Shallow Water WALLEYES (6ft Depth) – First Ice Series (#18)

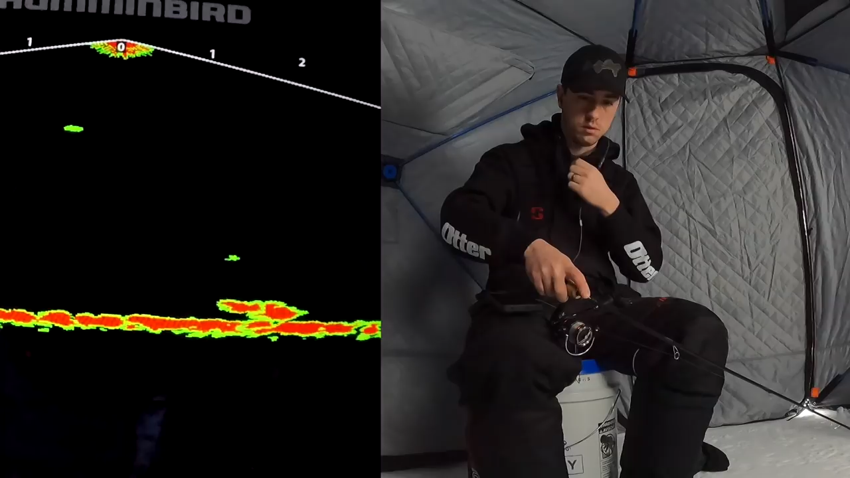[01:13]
There's one down there right now. He's coming up to look at it. Come on. Get on the board here. Slowly wiggling it, taking it away. Waiting for that.
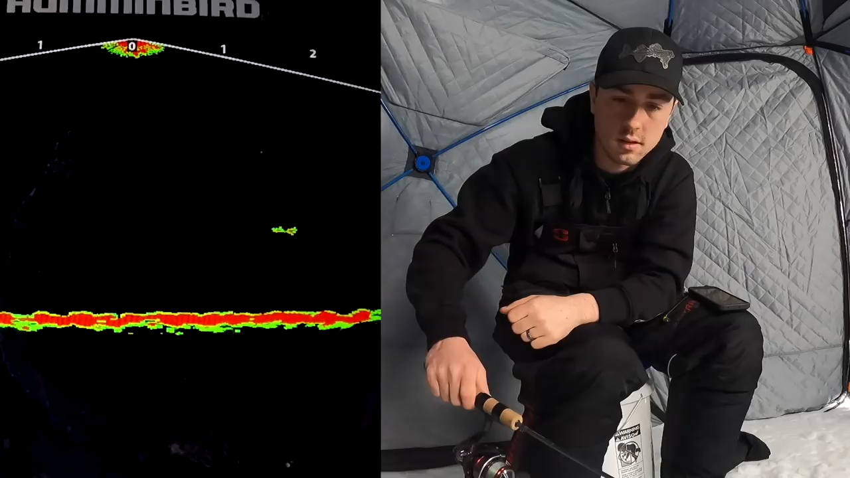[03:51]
Come on, walleye. Come on back now, you hear? Come on back now, you gotta eat your breakfast. That's a walleye. Come on, buddy.
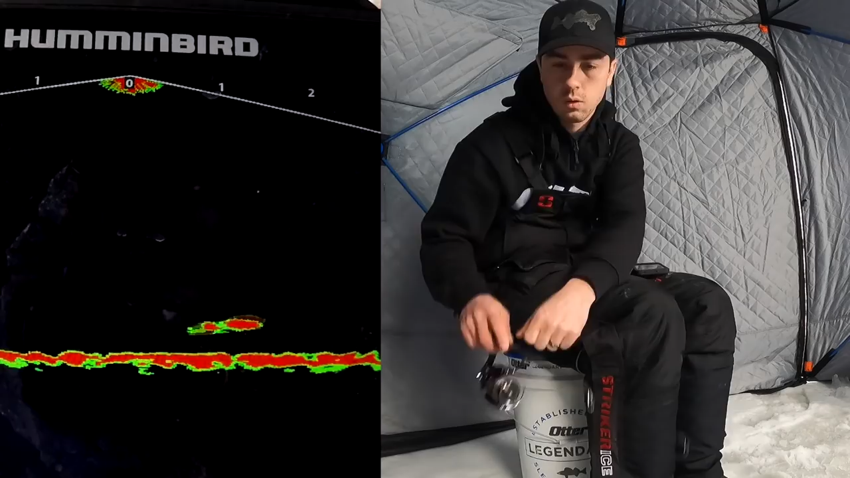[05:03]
There we go, crush it right away.